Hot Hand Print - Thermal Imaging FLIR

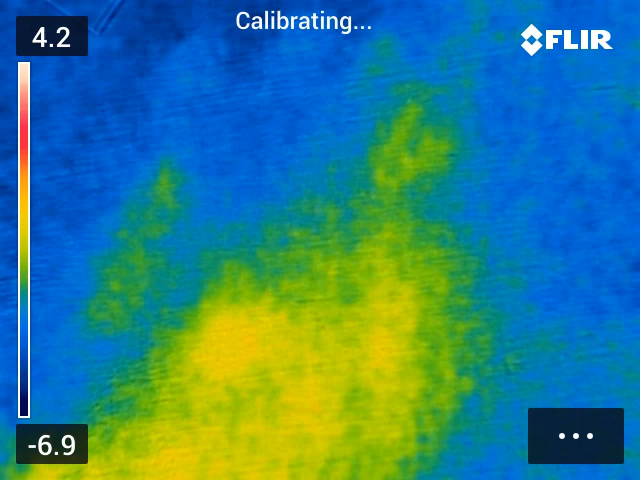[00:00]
okay then youtubers one last video for today it's quite exciting because it's our new
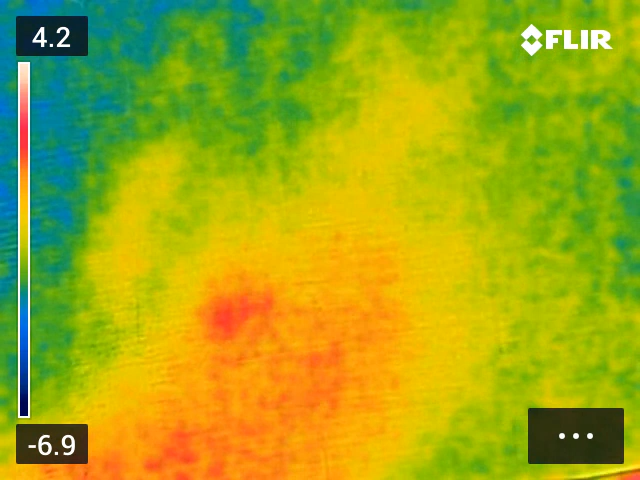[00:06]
FLIR camera brought with money from the institute of physics well done to the guys at the institute so what am i doing
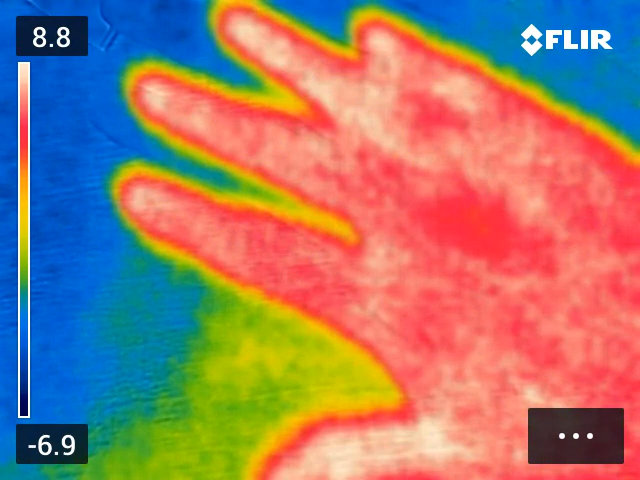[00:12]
well look this is my hand you can see your hand you can see my watch can't you
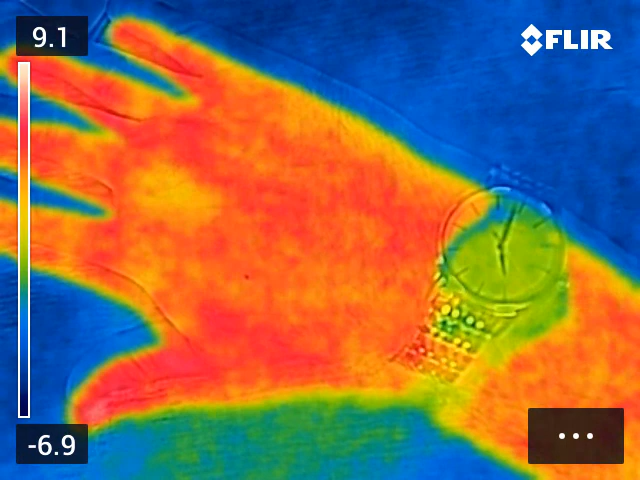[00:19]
so there's my watch so my watch looks definitely colder doesn't it it's blue because it's
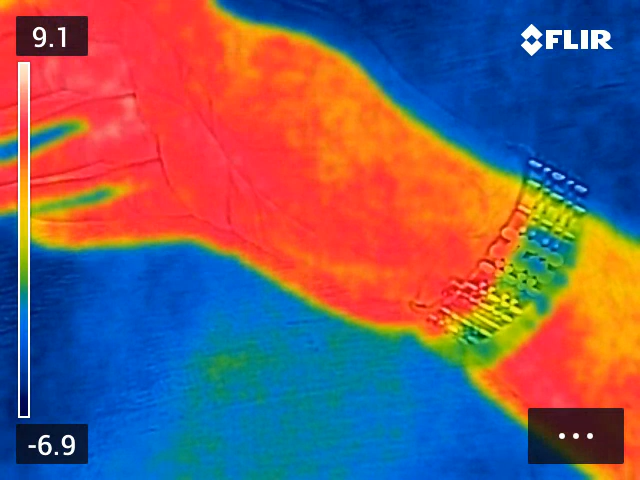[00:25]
transmitting heat differently it's not at the same quite the same temperature as my hand now look so there is the
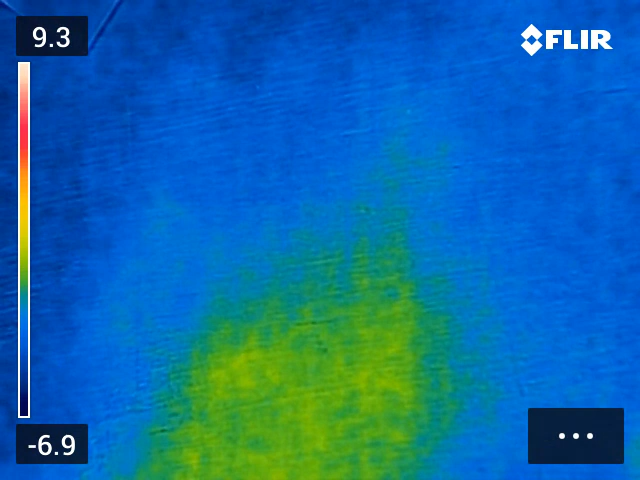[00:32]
desk cold there's my hand i'm going to put my hand on and we ask ourselves a big question sometimes what footprint do we leave behind as humans when we leave this planet well i'm going to show you in physics it's that quick that when i leave my hand
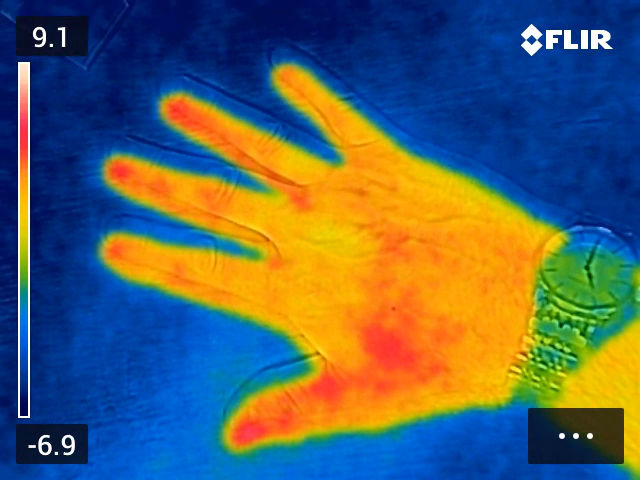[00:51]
somewhere for just a couple of seconds i can leave imprint let's see what i leave behind here we go
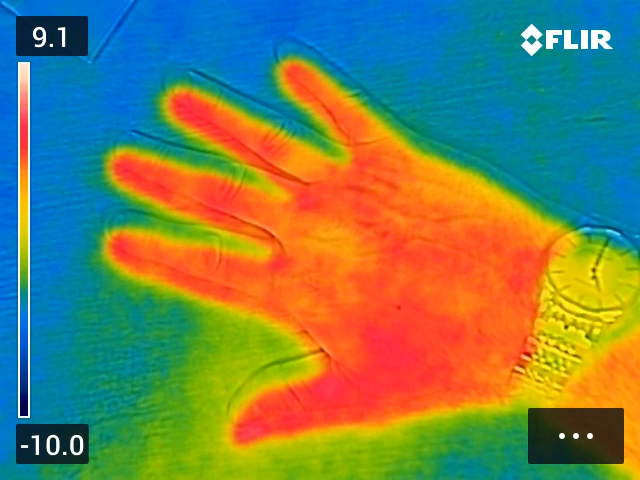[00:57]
there's my hand it's gone look how hot this bit is at the bottom
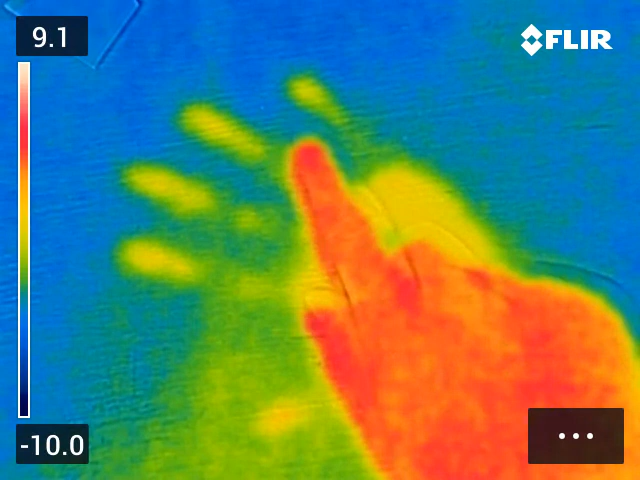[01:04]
compared to my fingers how much energy i've left so
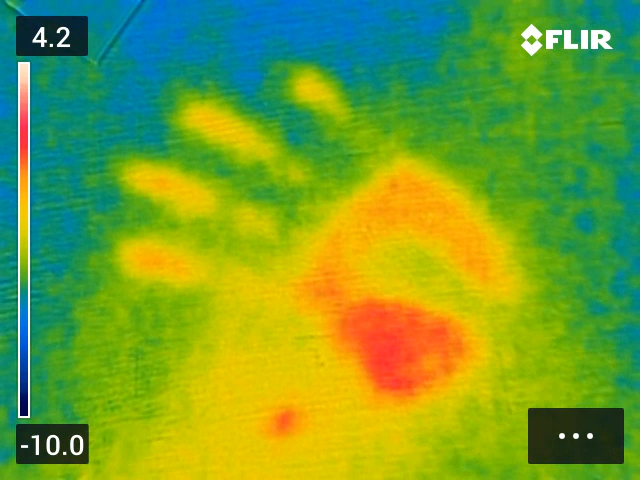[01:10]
there you go a bit of physics physics it's gone look how much energy i've left so i leave it at the bottom compared to my fingers so i leave it at the bottom compared to my fingers so i leave it at the bottom i leave it at the bottom